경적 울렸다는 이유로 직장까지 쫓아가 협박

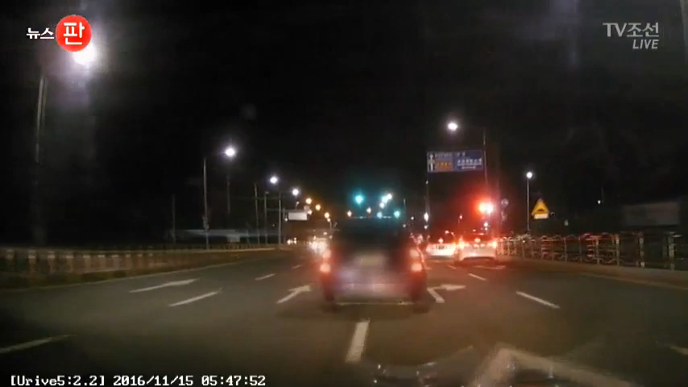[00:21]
흰색 승용차가 갑자기 차선을 넘어 우회전 차로로 뛰어듭니다. 놀란 옆 운전자는 경적을 길게 울립니다. 이 경적 소리에 발끈한 27살 유 모 씨의 복수 운전이 시작됩니다. 28살 김 모 씨가 몰던 차량 옆에 나란히 따라붙습니다.